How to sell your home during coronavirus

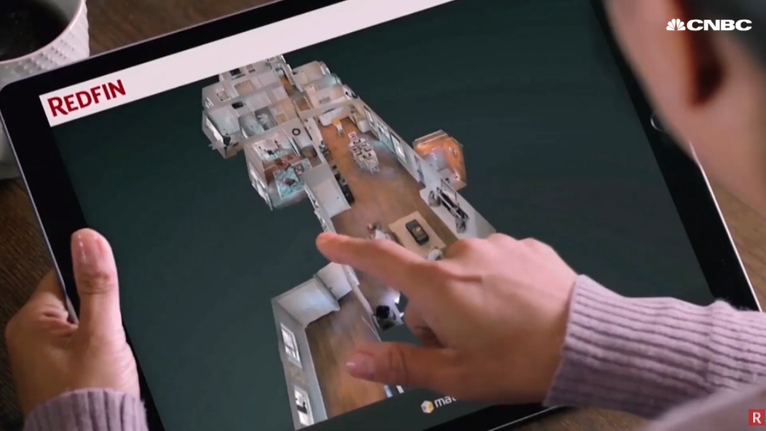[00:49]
Agents are using the newest 3D technology, some that allow buyers to move through the home on their own.